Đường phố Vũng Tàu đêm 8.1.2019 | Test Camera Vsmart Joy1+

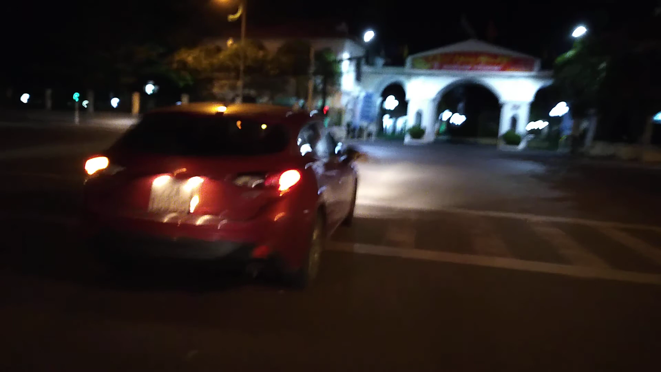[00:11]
tối nay đi qua cái đường này là đường Lê Lợi 3 đường Lê Lợi đi
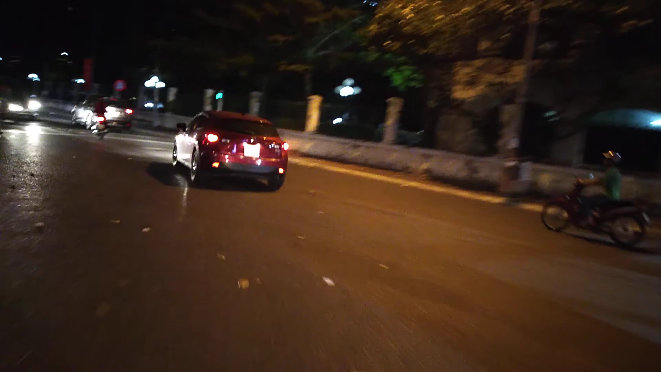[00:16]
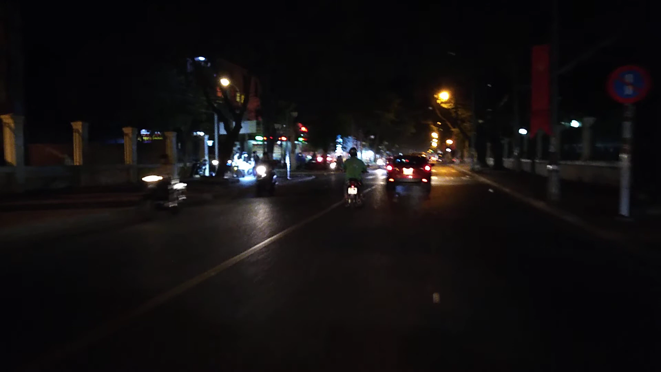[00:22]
quay bằng cái máy điện thoại mới thử về nó thế nào cảm giác là đi ngoài đường biết nó có quá ồn không thường là tự nhiên trả xe vậy quay nó ồn đó đi dọc một đoạn ngắn được Lê Lợi
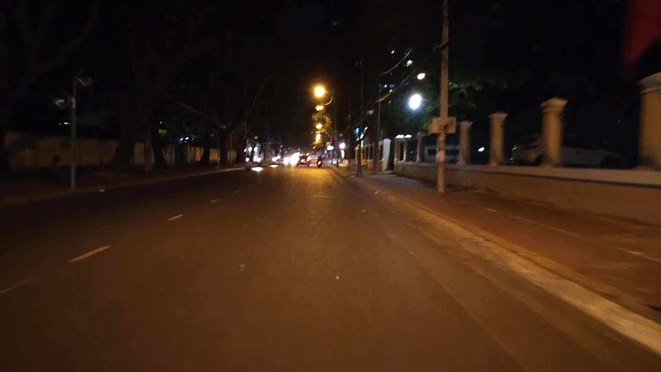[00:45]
như các bạn qua đường Lê Lợi không không ạ
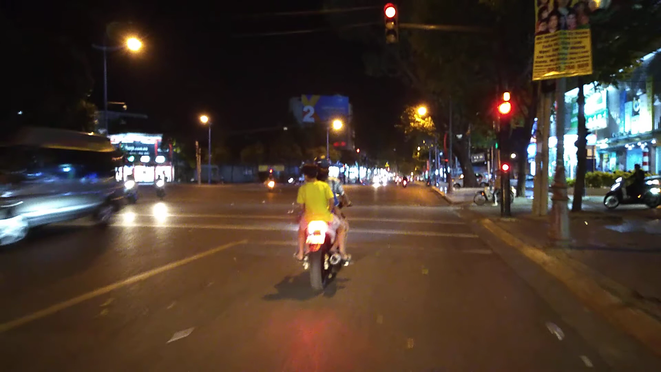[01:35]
là con này đến cái ngã 3 đường Lê Âm Phong lại được lấy lợi à ừ ừ dạng chỗ này đi tiếp qua cái đường Lê Âm Phong cho bạn
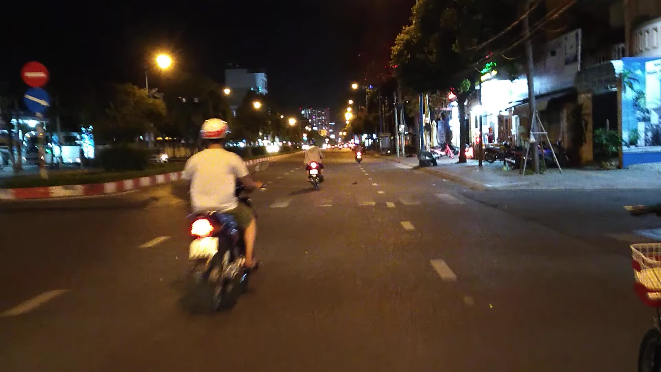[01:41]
thường là nếu mà quay bằng cái điện thoại này đi vừa tối nó sẽ rất là hồn từ đó là đi ra ngoài đường mình chạy xe không đi thử cái nó hồn không mà bằng đêm nữa thuộc là bằng đêm nữa đi nó sẽ không thấy rõ đường này đường Lê Âm Phong đường Lê Âm Phong với bạn đi thẳng là tới cái ngã tư đường Lê Âm Phong bị nó gọi là người thái học